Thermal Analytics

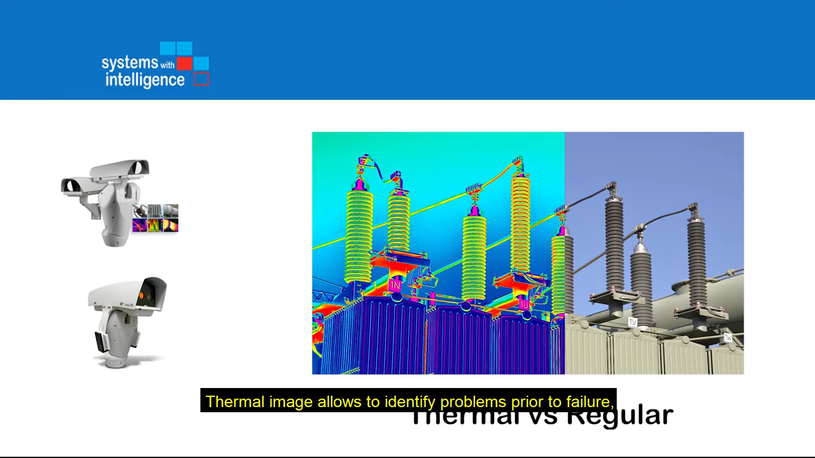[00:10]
Thermal image allows to identify problems prior to failure, like loose connection, overload, lowered imbalance, and so on.
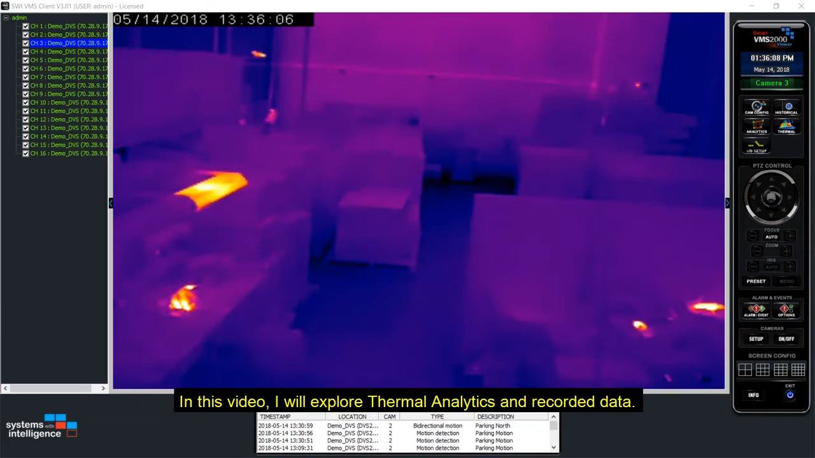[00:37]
Here I have my VMS client software open and the thermal camera selected.
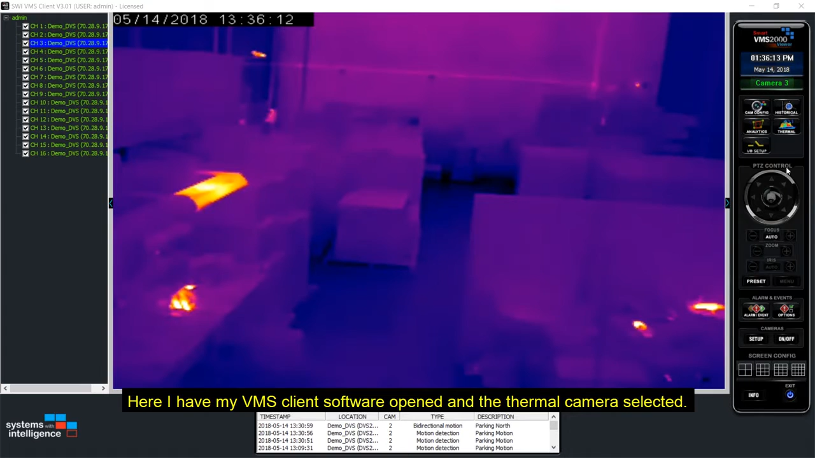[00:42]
Click on thermal button and then thermal configuration.
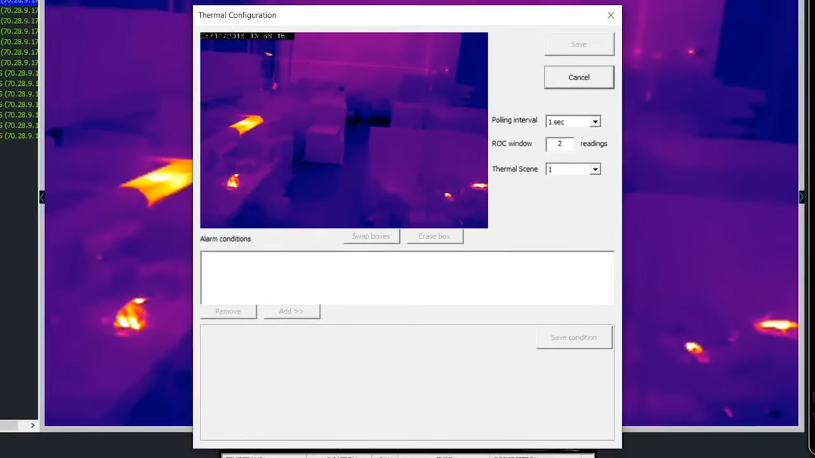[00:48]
At the right we have three parameters to set up.
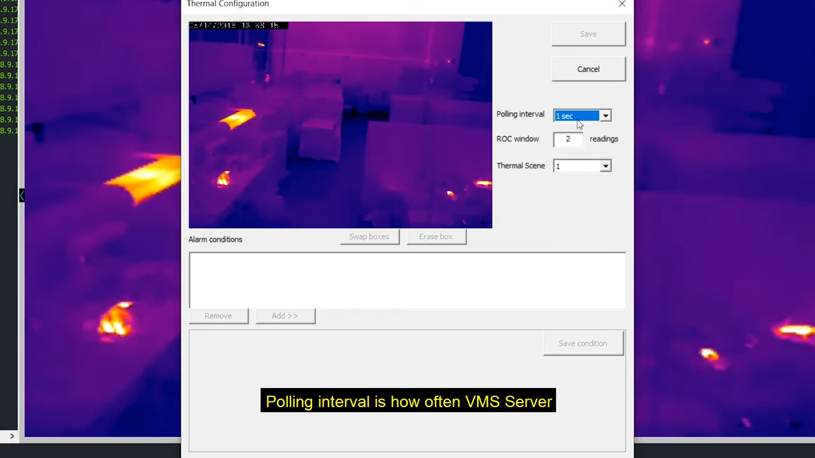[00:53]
Pulling interval is how often VMS server pulls the camera for temperature values. ROC window is the rate of change window to determine how fast the temperature is changing.
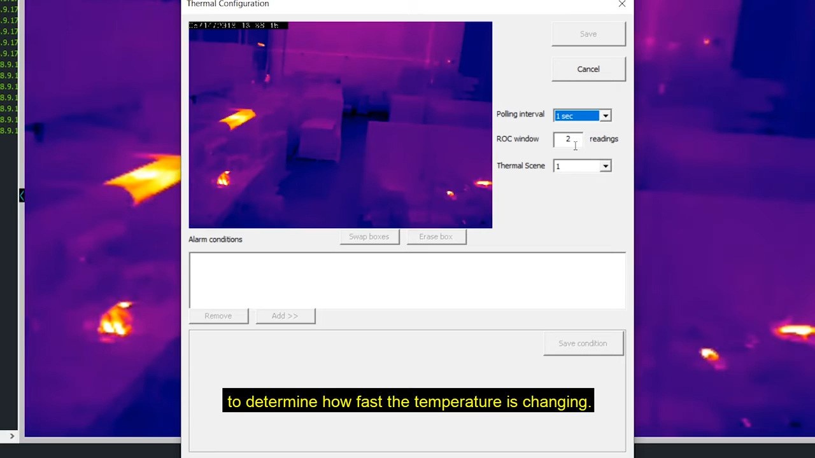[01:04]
For example, let's suppose that the pulling interval is one second and the ROC window is 10 readings.
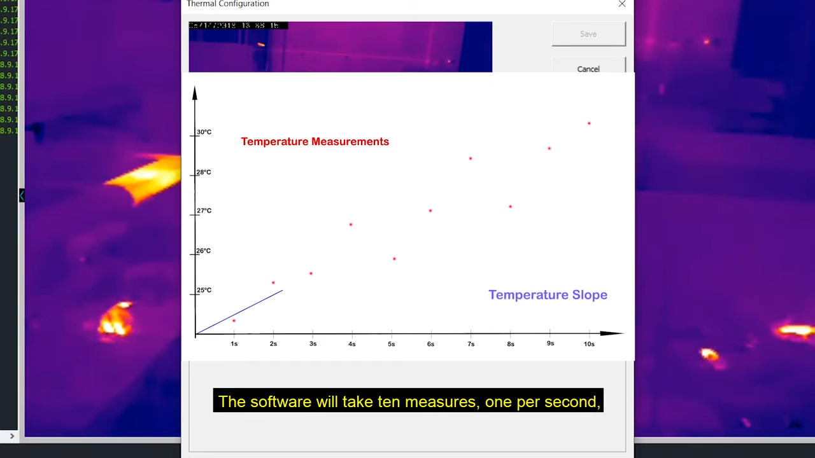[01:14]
The software will take 10 measures, one per second, and do a linear regression to determine the temperature slope.
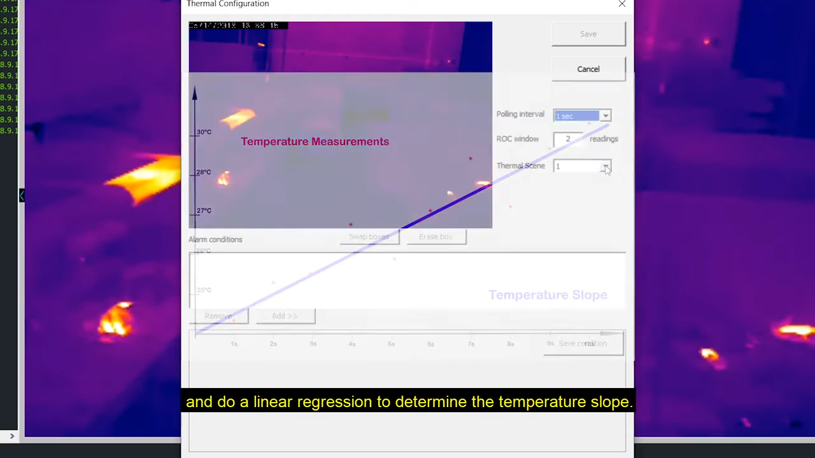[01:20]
Thermal scene is to choose thermal scene model, in case you are using the same camera to monitor a different material and emissivity.
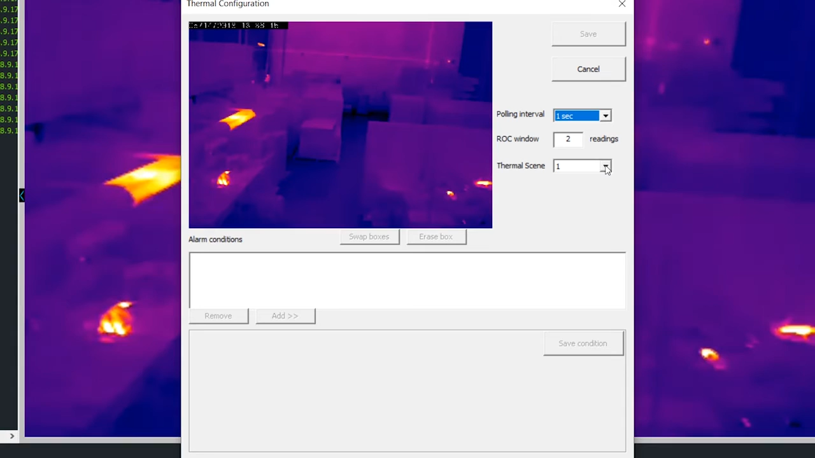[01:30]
If you have any questions about these settings please contact us.
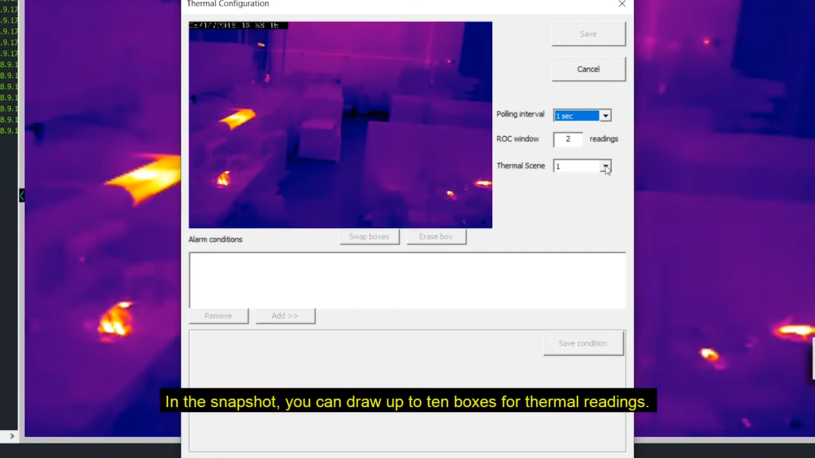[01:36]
In the snapshot you can draw up to 10 boxes for thermal readings.
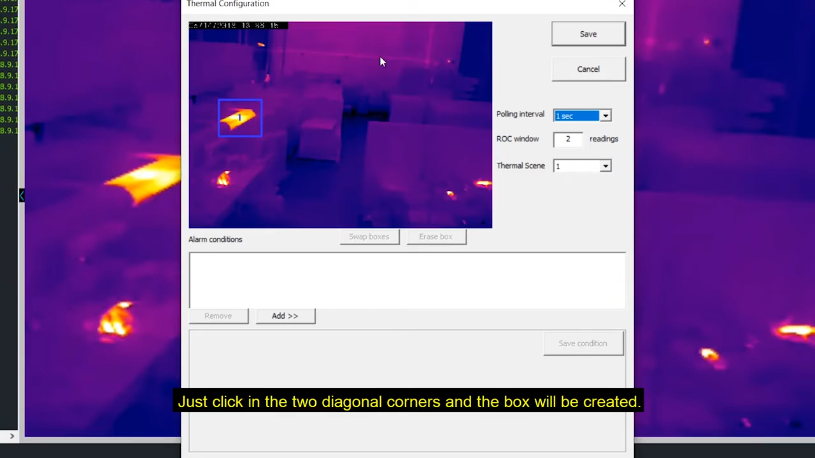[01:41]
Just click in the two diagonal corners and the box will be created.
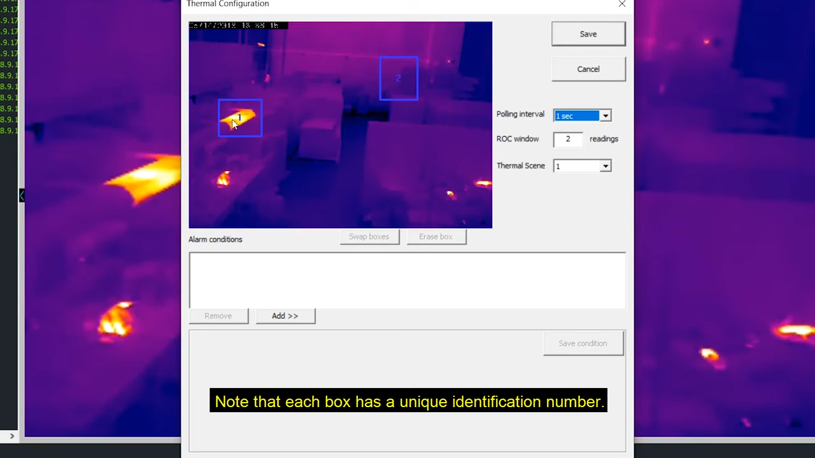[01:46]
Note that each box has a unique identification number. When you select one or more boxes you have the delete option enabled.
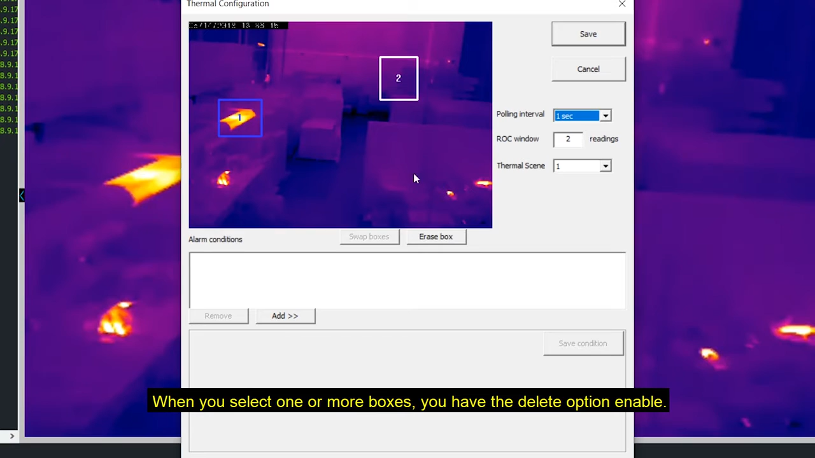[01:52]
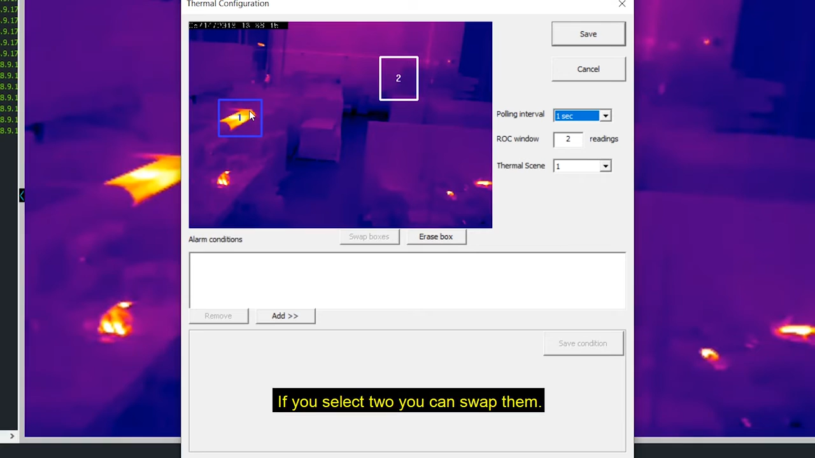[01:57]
If you select two you can swap them. Let's save.
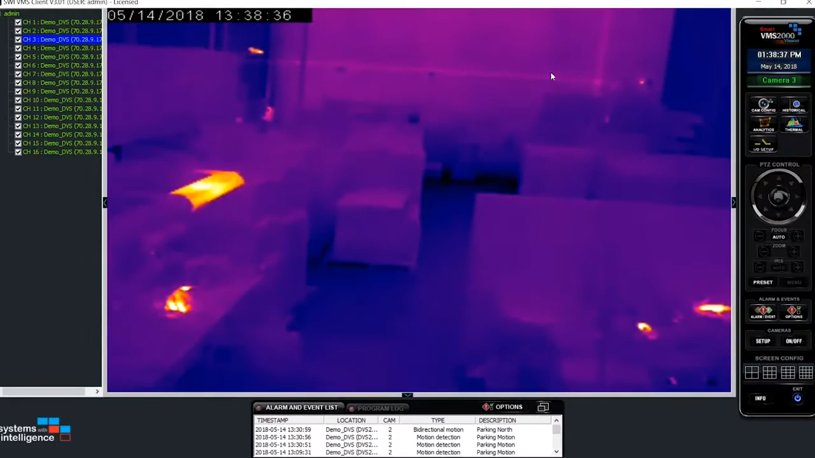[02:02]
Now I have my image with all boxes that I drew plus the readings for average, minimum and the maximum temperatures.
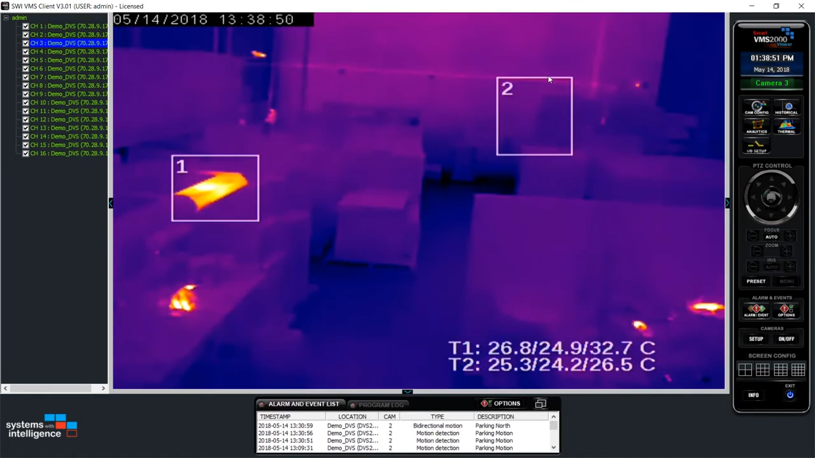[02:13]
Going back to thermal configuration I can do now some alarm conditions for rate of change, absolute comparison and relative comparison.
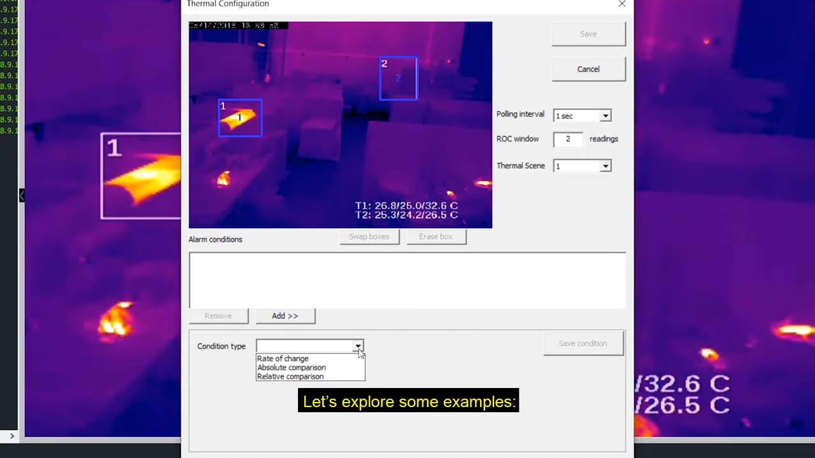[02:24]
Let's explore some examples. Condition type, rate of change. The rate of change in minimum,
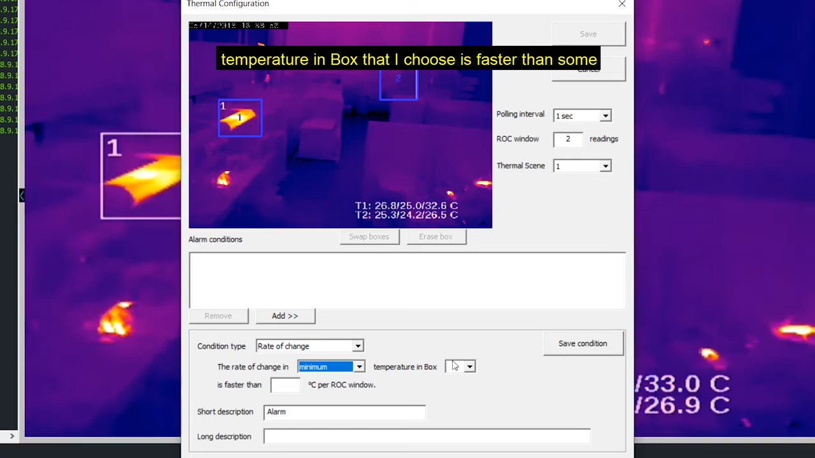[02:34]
average or maximum temperature in box that I choose is faster than some Celsius degree per ROC window.
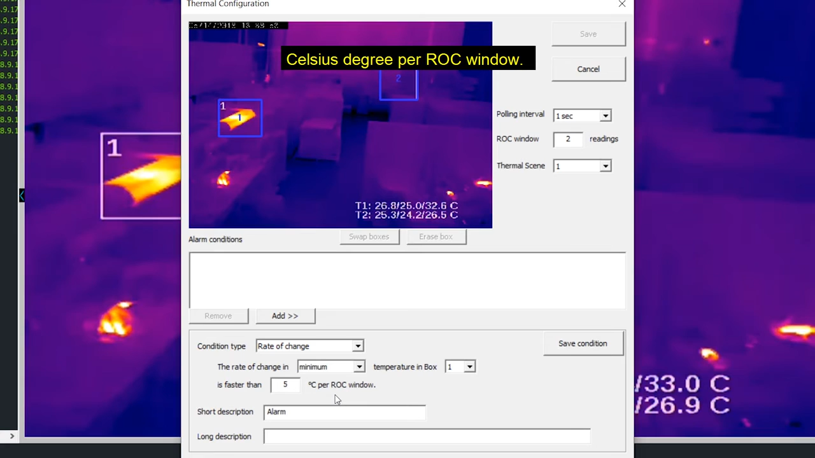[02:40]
We use this rule when we want to check if the temperature
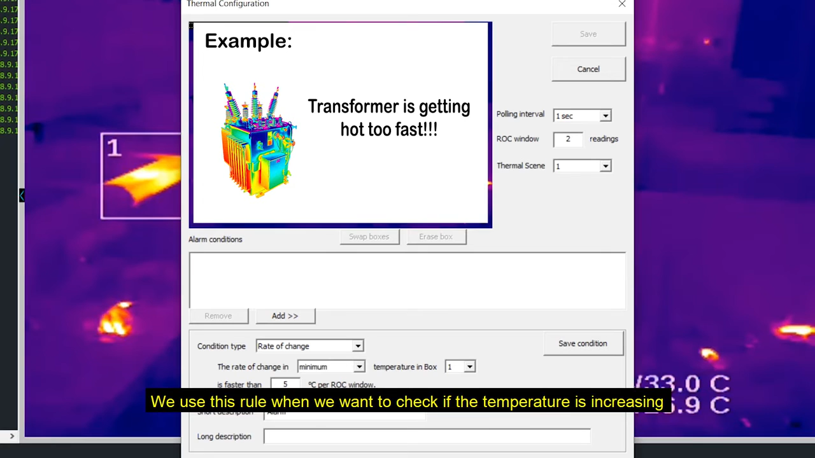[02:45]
is increasing or decreasing faster than expect.
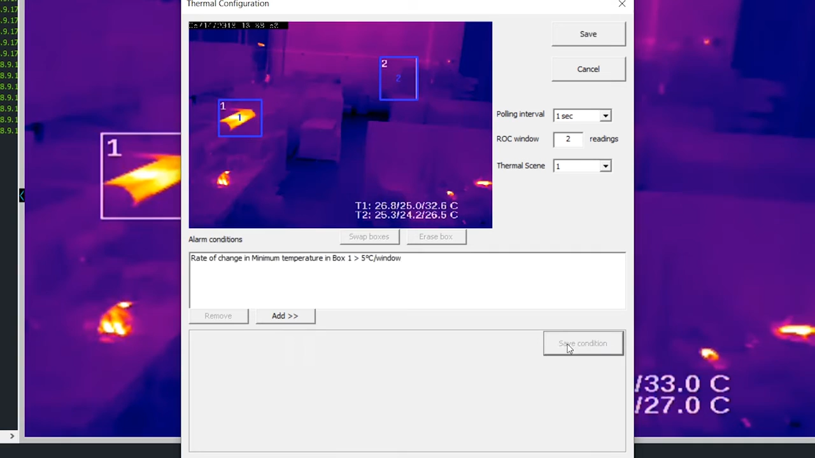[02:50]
Condition type, absolute comparison. The minimum, average or maximum temperature in box that I choose is lower, greater, lower or equal, greater or equal than some Celsius degree.
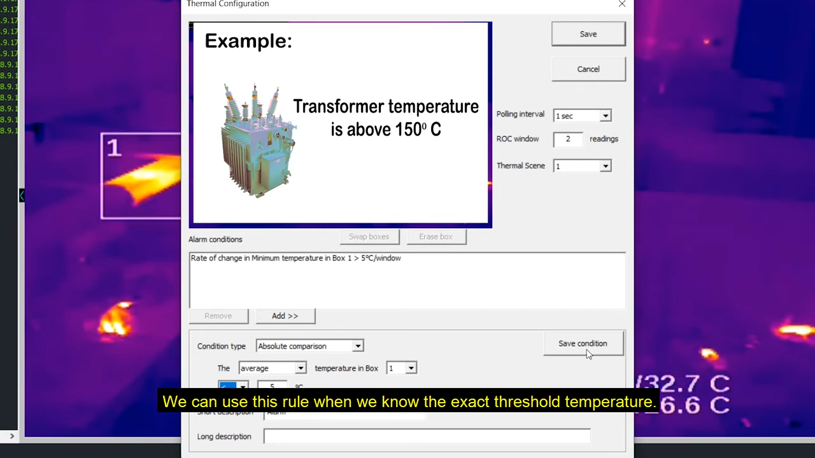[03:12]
We can use this this rule when we know exactly the threshold temperature. Condition type, relative condition type, relative comparison.